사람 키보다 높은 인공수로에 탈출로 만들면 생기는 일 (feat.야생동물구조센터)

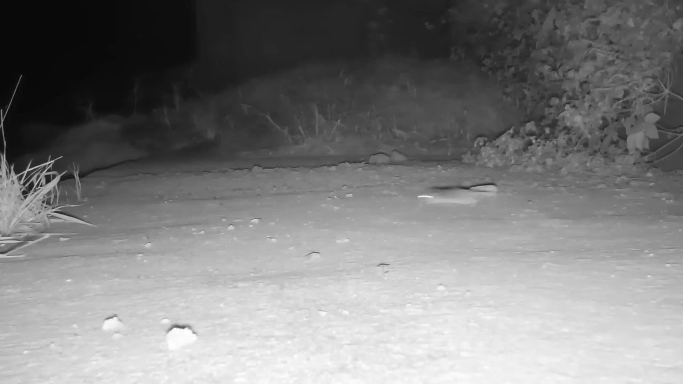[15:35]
아, 쥐. 네, 쥐인데. 네. 아, 무슨 쥐인지 모르지. 쥐도 종류가 엄청 많거든요. 이 탈출로가 원래 없었잖아요.